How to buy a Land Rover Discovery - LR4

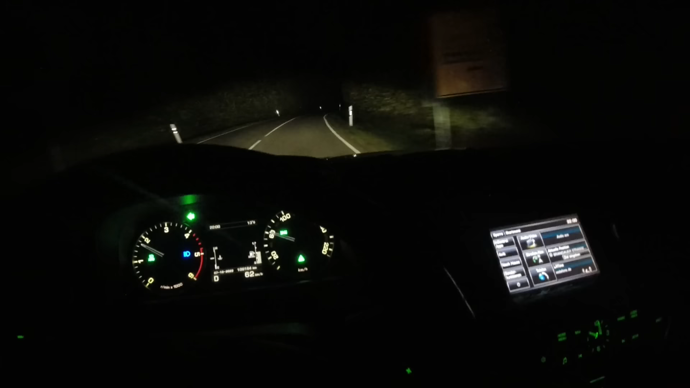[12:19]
the high beam assist and now when i turn here it lights up the
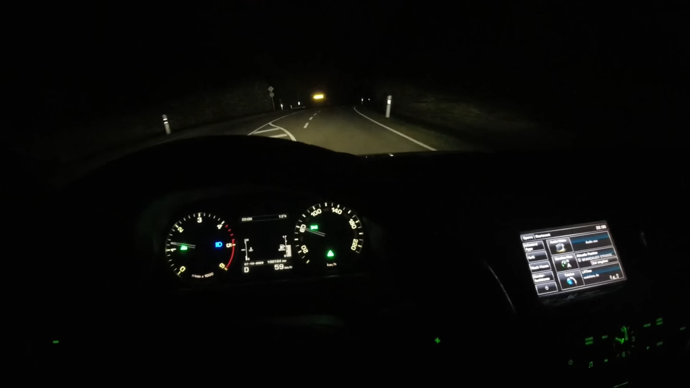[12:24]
entire side of the road my last mall crawler didn't do that so i could have hit a curb stone at the mall but with this one it's not possible because it got some side